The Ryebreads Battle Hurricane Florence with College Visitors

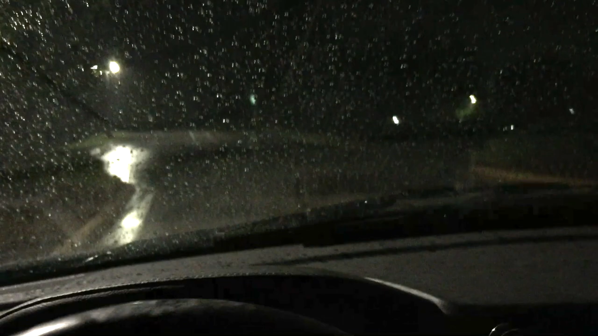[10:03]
It's really windy out. doubt you can see it coming across. It's windier than I thought it was out here.